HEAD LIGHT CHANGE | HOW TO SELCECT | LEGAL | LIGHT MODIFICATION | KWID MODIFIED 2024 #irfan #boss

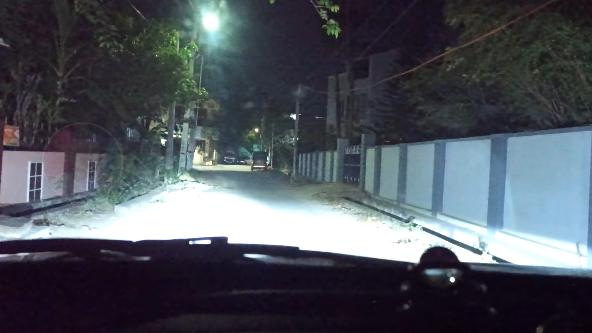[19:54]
ஹை பீம் எஃபெக்ட் நம்ம சூஸ் பண்ணது ப்ளூ ஸ்டோன் கம்பெனி 180 வாட்ஸ், அதாவது 90 வாட்ஸ் சேர்த்து 180 வாட்ஸ் ஒரு பல்ப் அப்படின்ற மாதிரி நம்ம சூஸ் பண்ணியிருக்கோம்.